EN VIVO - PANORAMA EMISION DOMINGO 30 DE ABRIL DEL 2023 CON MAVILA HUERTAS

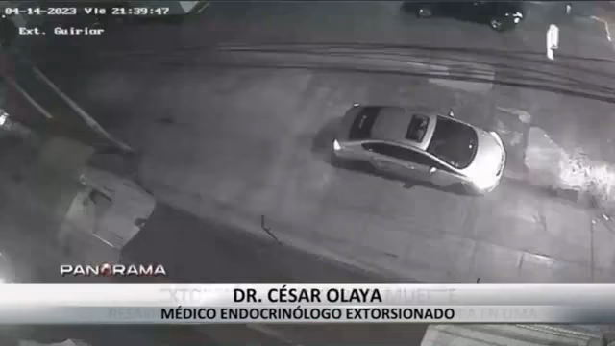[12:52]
Observe cómo el vehículo de los delincuentes se posiciona frente al local Adelgace Perú.